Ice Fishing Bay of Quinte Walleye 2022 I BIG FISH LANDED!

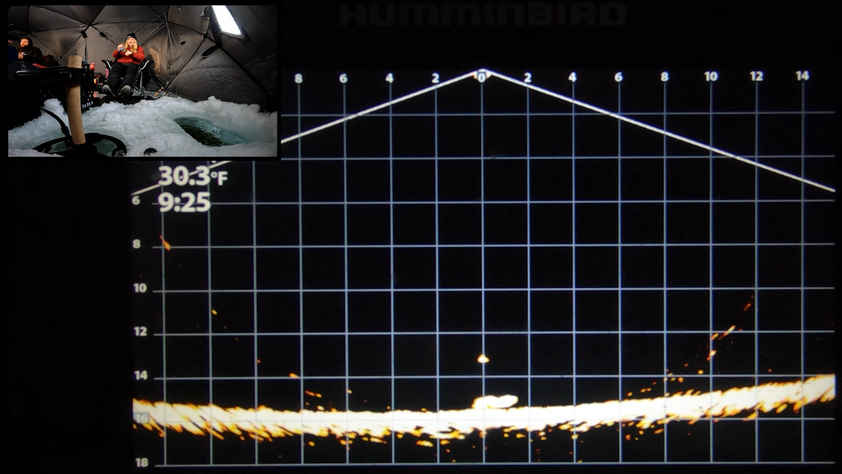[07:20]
On screen: water 30.3°F
come back. Oh, she's missed two now. Oh, that's a big one, go up a bit. Make him work. Oh my God, that's a giant. Let him get it. Come on, he's gonna hit it again.
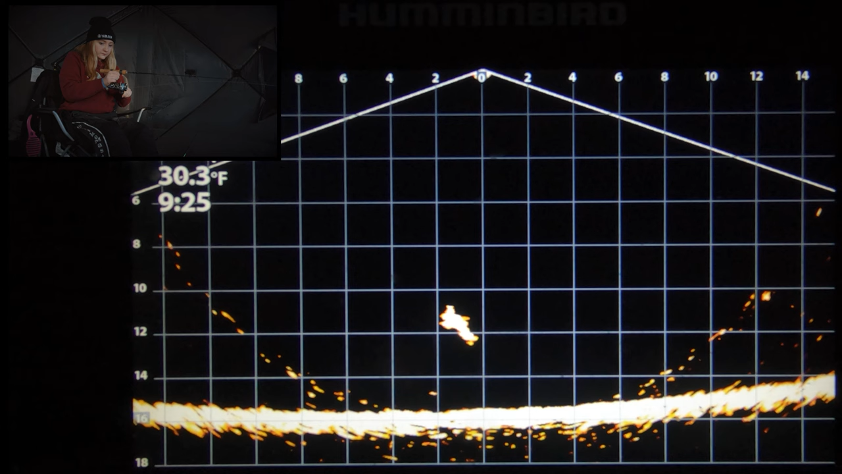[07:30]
On screen: water 30.3°F
Come on, get that fish to hit. Go back down. Yes, that's a giant.
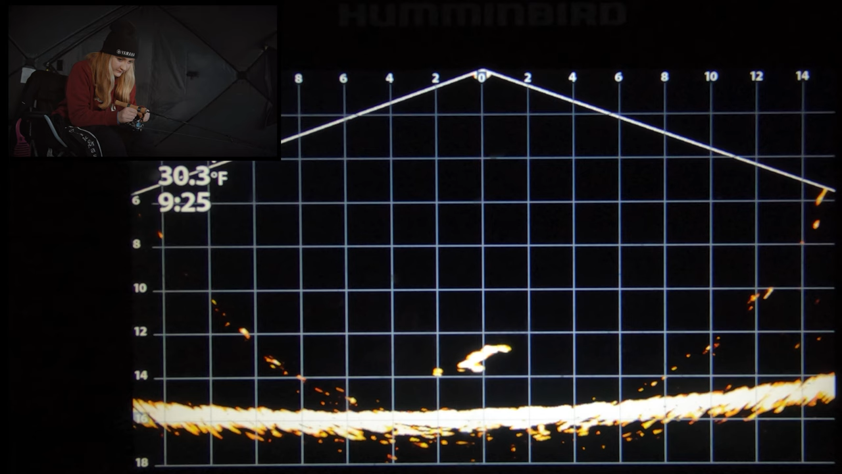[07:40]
On screen: water 30.3°F
Oh my God, go back up with it. Slowly, he's not gonna eat it down there, I promise, darling.
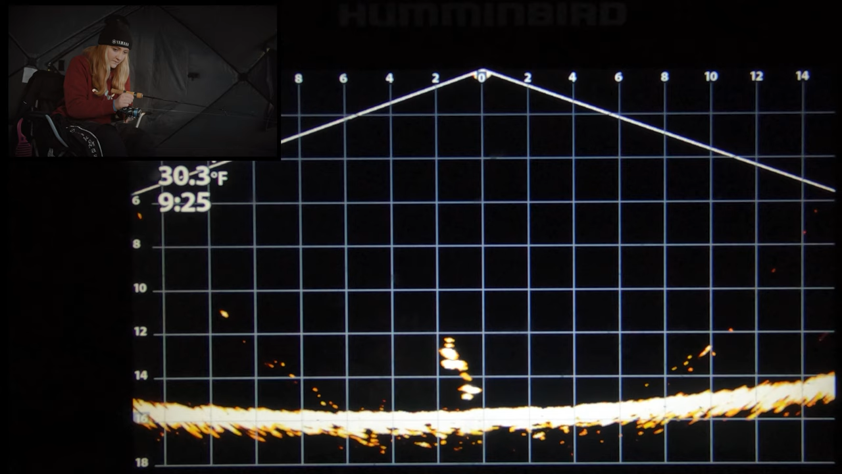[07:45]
On screen: water 30.3°F
Yes, giant. No. Come back.
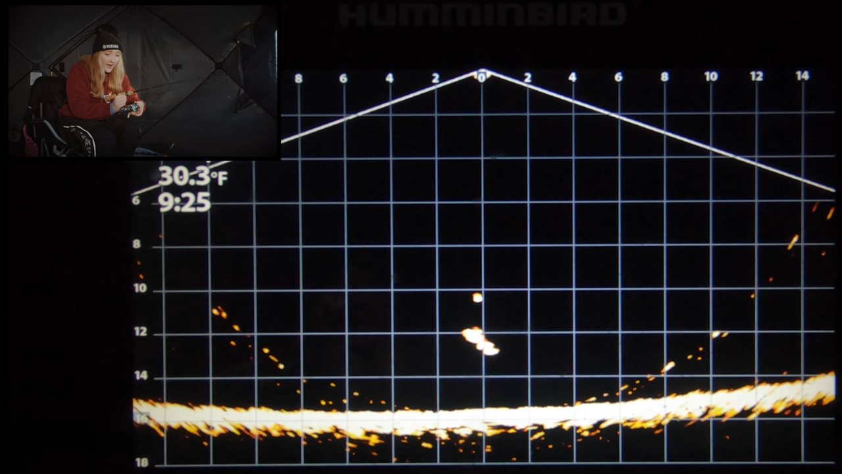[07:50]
On screen: water 30.3°F
Oh my God, that's a giant. Go back down. He'll eat you again. I promise. That's a giant, darling. That's a giant. Oh, he's coming on me, darling. Here he is here. Come on. Come back.
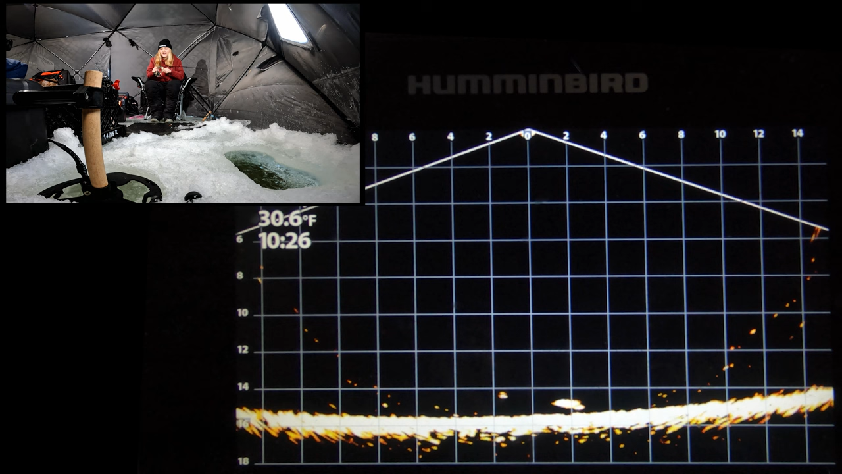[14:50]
On screen: water 30.6°F
Got him. Let's go. First fish of the day for me.
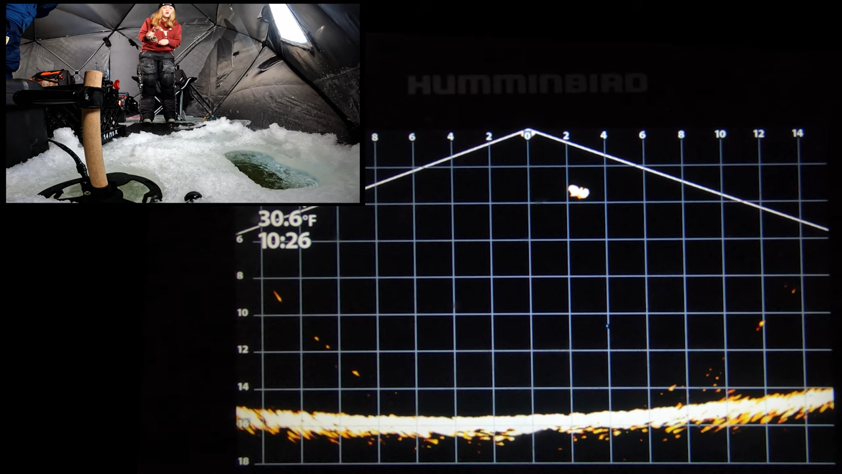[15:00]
On screen: water 30.6°F
Oh, no, no, no, no, no, no, no. He's right near the hole. No, how did I lose that thing?
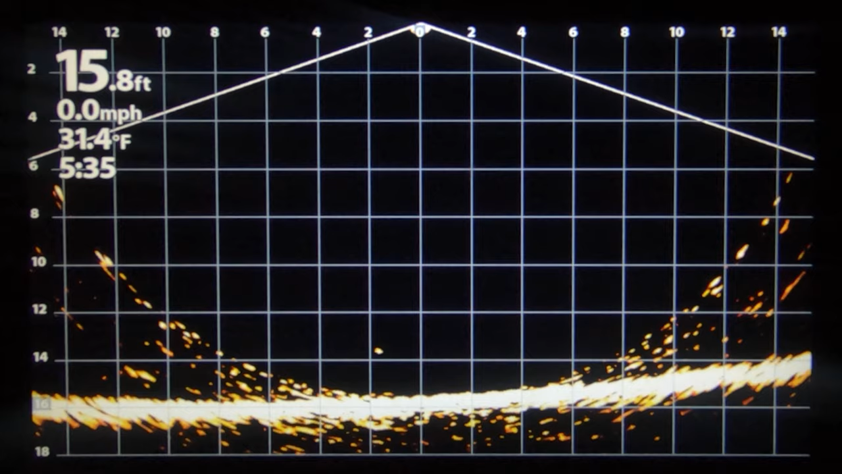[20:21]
On screen: depth 15.8 ft, water 31.4°F, speed 0.0 mph
Fish coming towards me. Good sized fish coming towards me.
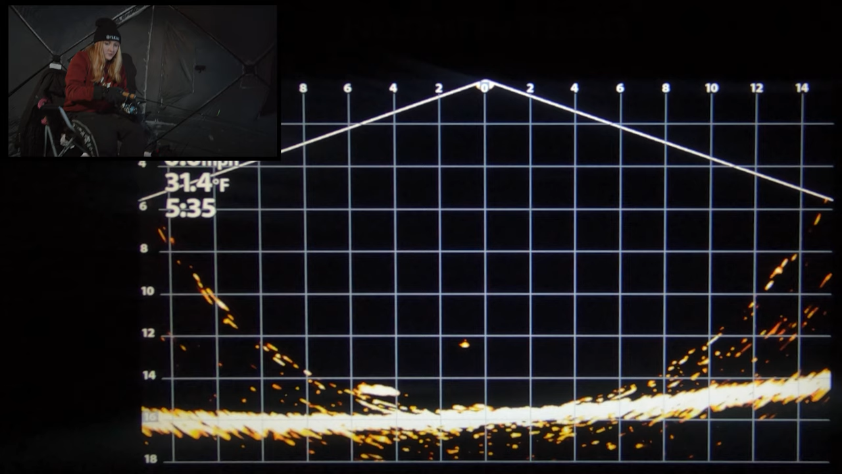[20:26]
On screen: water 31.4°F
Oh yeah, he's gonna eat. Keep it down more. Dude. Go down. Two. There's two down there. There's two. Go up. Go up, go up, go up.
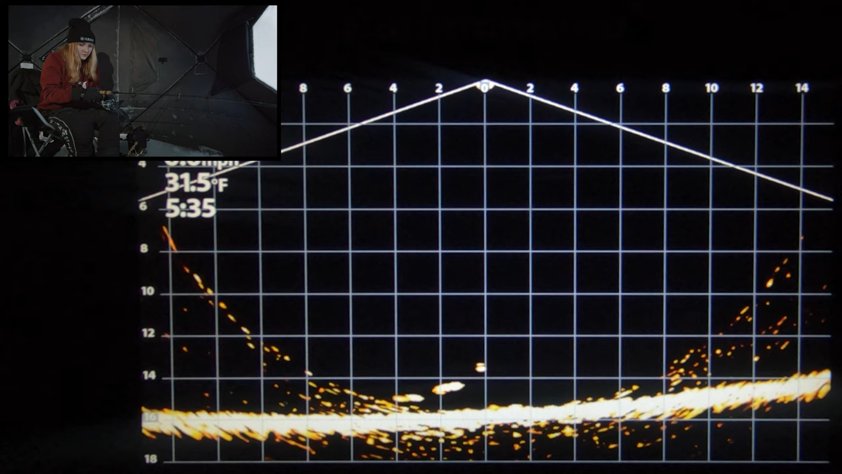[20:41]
On screen: water 31.5°F
One of them is going to go up a bit. Go up a bit, make a meet. Go up a bit, go up a bit. Keep that rod tip down. Go back down and do that again. Oh, that other fish is gone. Yeah, I see the other fish is chasing you. Now go back up.
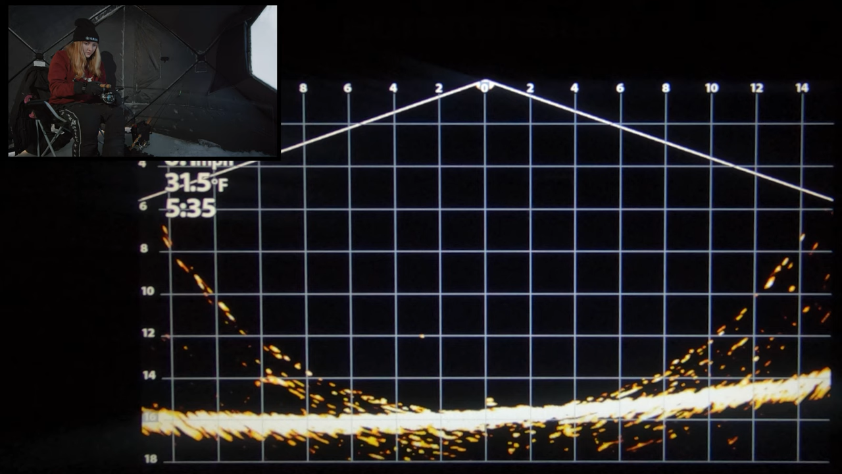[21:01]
On screen: water 31.5°F
Now he's chasing you hard. Now go back up. So reel up slow. Slow, jig slow. Come on, man. Commit.
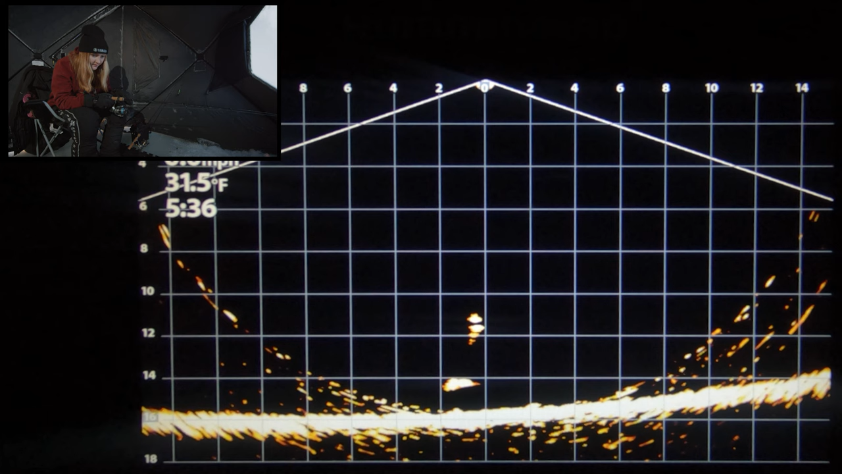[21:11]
On screen: water 31.5°F
Commit, buddy. What the heck?
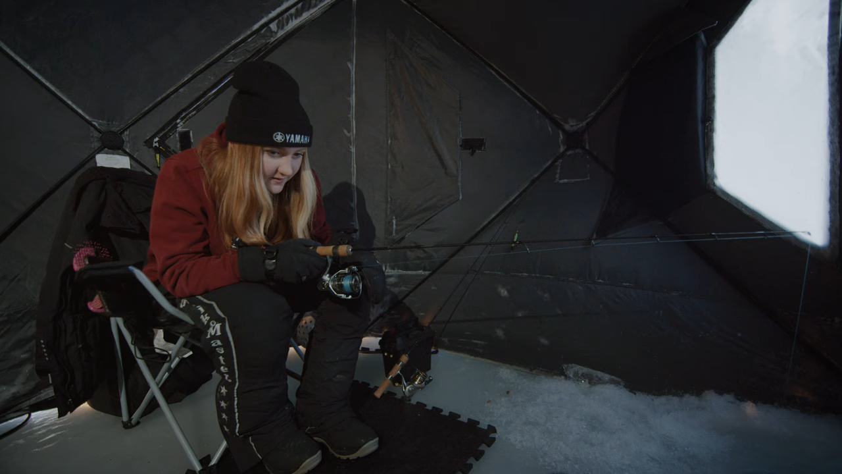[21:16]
Come on. Up, up, up, up a little bit. Make him chase it the tiniest bit.
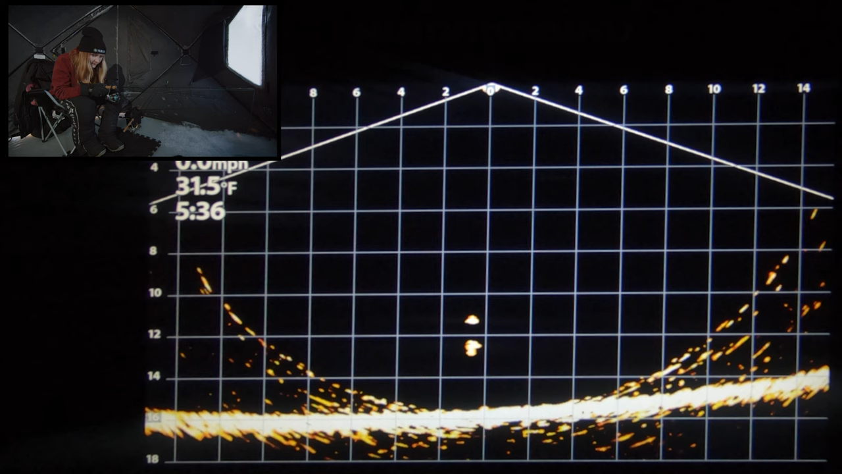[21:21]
On screen: water 31.5°F
Yeah, see how he's chasing it a little bit? Go back down.
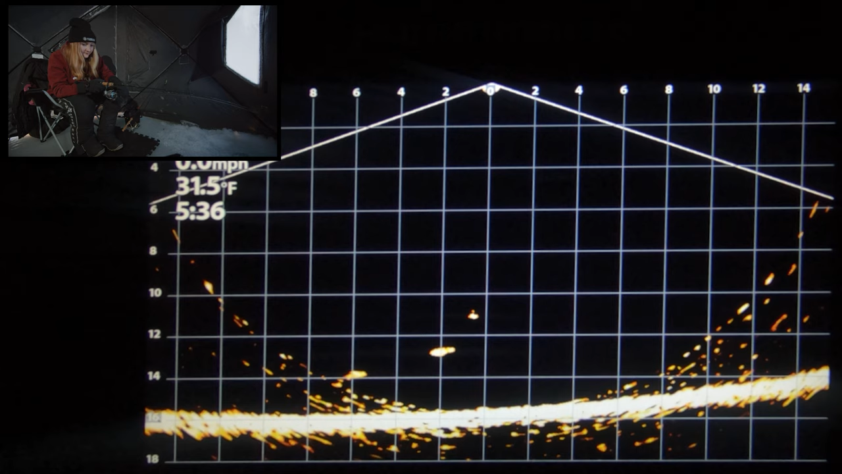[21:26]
On screen: water 31.5°F
Go back, yeah, leave it right there. Let that one come up. Let him come up now, come up. Yes!
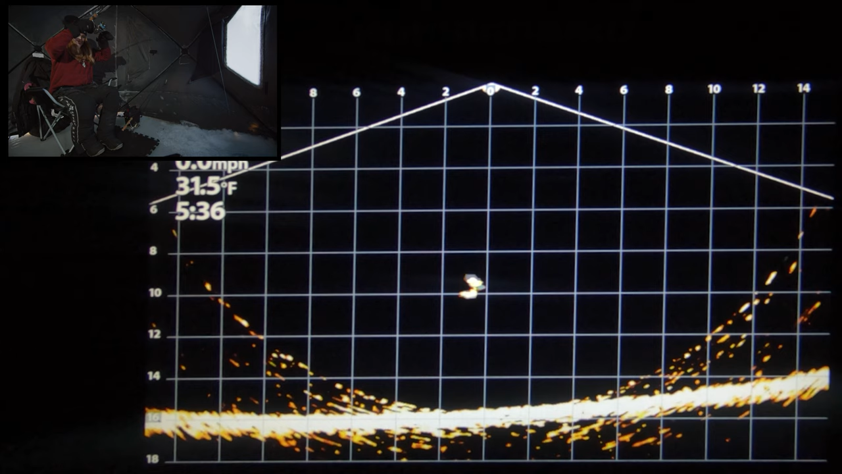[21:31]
On screen: water 31.5°F
Yep, just like that. Oh yeah, baby, let's go.